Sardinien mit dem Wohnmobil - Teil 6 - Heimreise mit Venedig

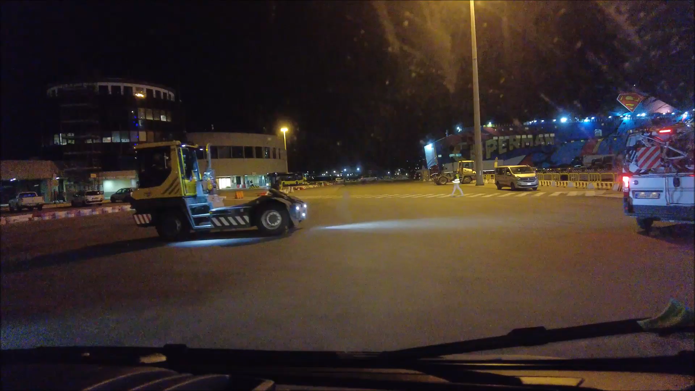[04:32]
Um 20 Uhr, während die LKWs noch entladen wurden, also die Aufleger,
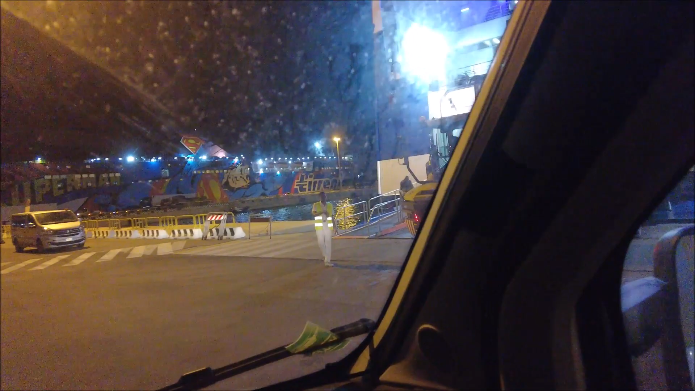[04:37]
wurde eine Handvoll Wohnmobile ins Schiff geschickt.